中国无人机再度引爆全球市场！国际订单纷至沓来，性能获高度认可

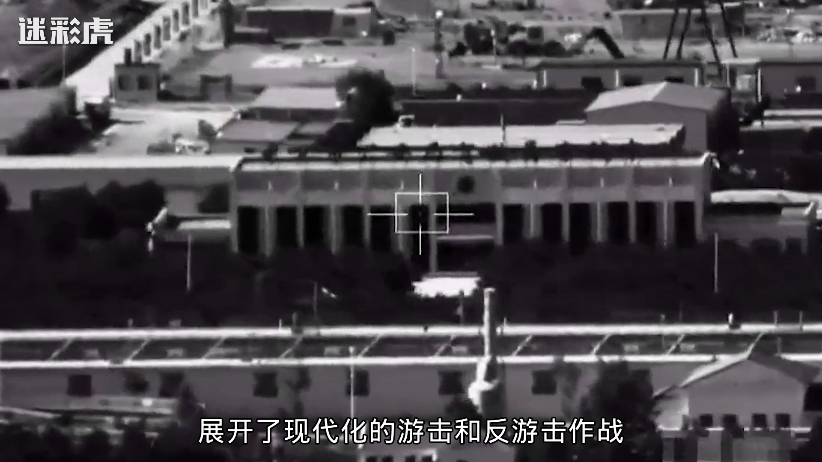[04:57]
比如通过长时间空中监控查找出极端武装分子的活
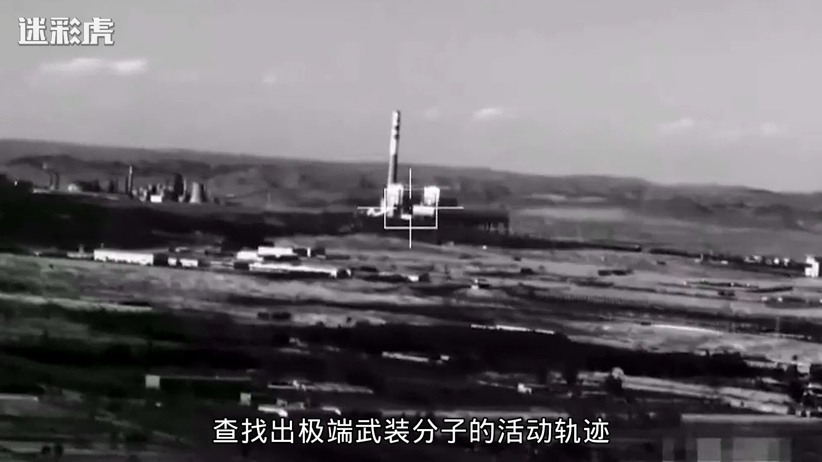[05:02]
动轨迹在追根溯源寻线追踪发现其据点等并且取得了不俗的战绩
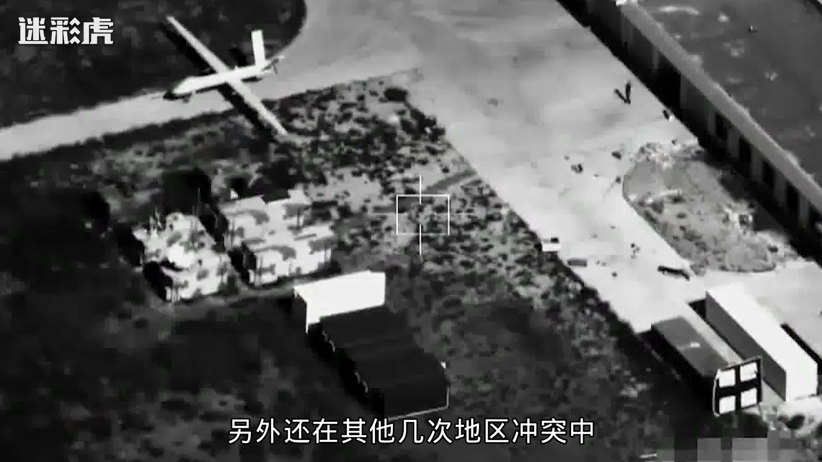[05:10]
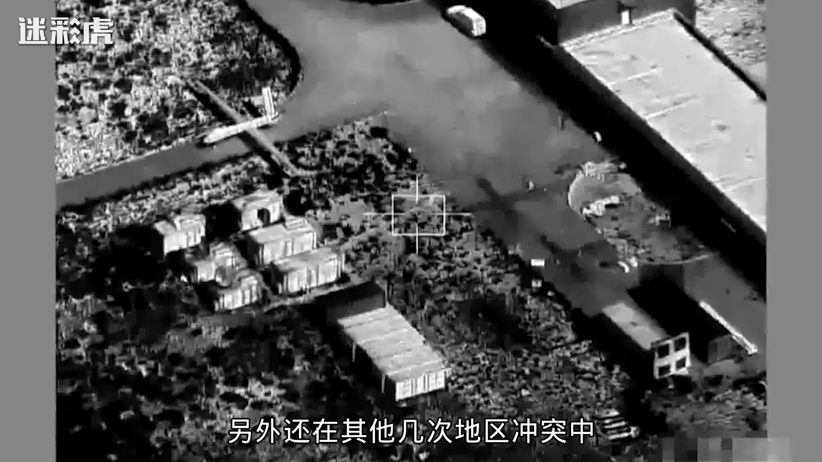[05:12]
另外还在其他几次地区冲突中干掉过同样是我国出口出去的火箭炮从这里也
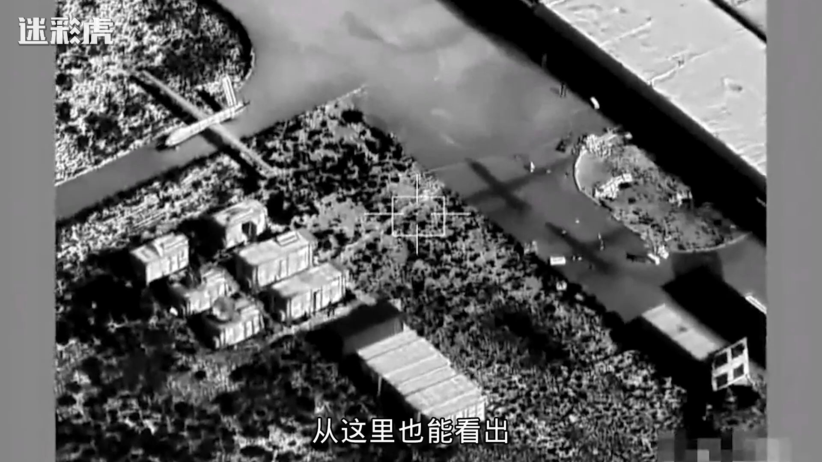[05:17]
能看出我国外贸武器已经在国际市场上占据了很大的一片席位